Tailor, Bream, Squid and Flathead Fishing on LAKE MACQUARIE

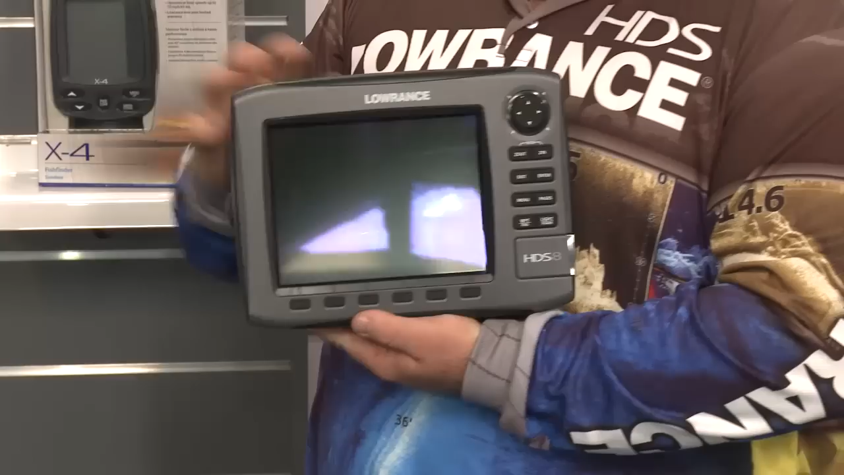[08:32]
Best thing about the HDS is the broadband sonar. So it's won many awards for us and very, very popular in the marketplace. You can then expand all these units. So Structure Scan HD, which gives you the high definition out to the side of the boat.